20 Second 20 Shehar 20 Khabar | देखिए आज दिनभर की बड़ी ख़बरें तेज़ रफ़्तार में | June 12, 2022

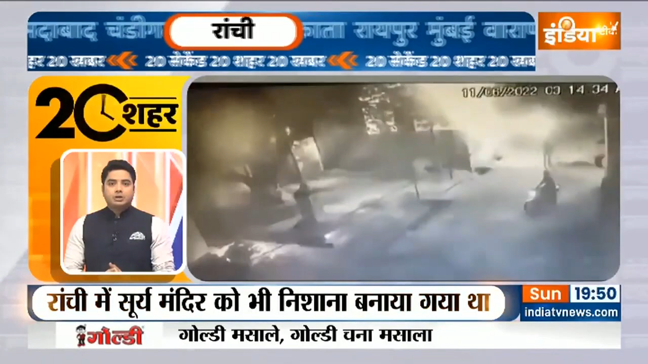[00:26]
जुमिकी नमाज के बाद राजशी में भड़ी हिंसा को लेकर बड़ा खोलासा हुआए राजशी हिंसा वाली रात उब्दुर्वई ने सूरिय मंदिर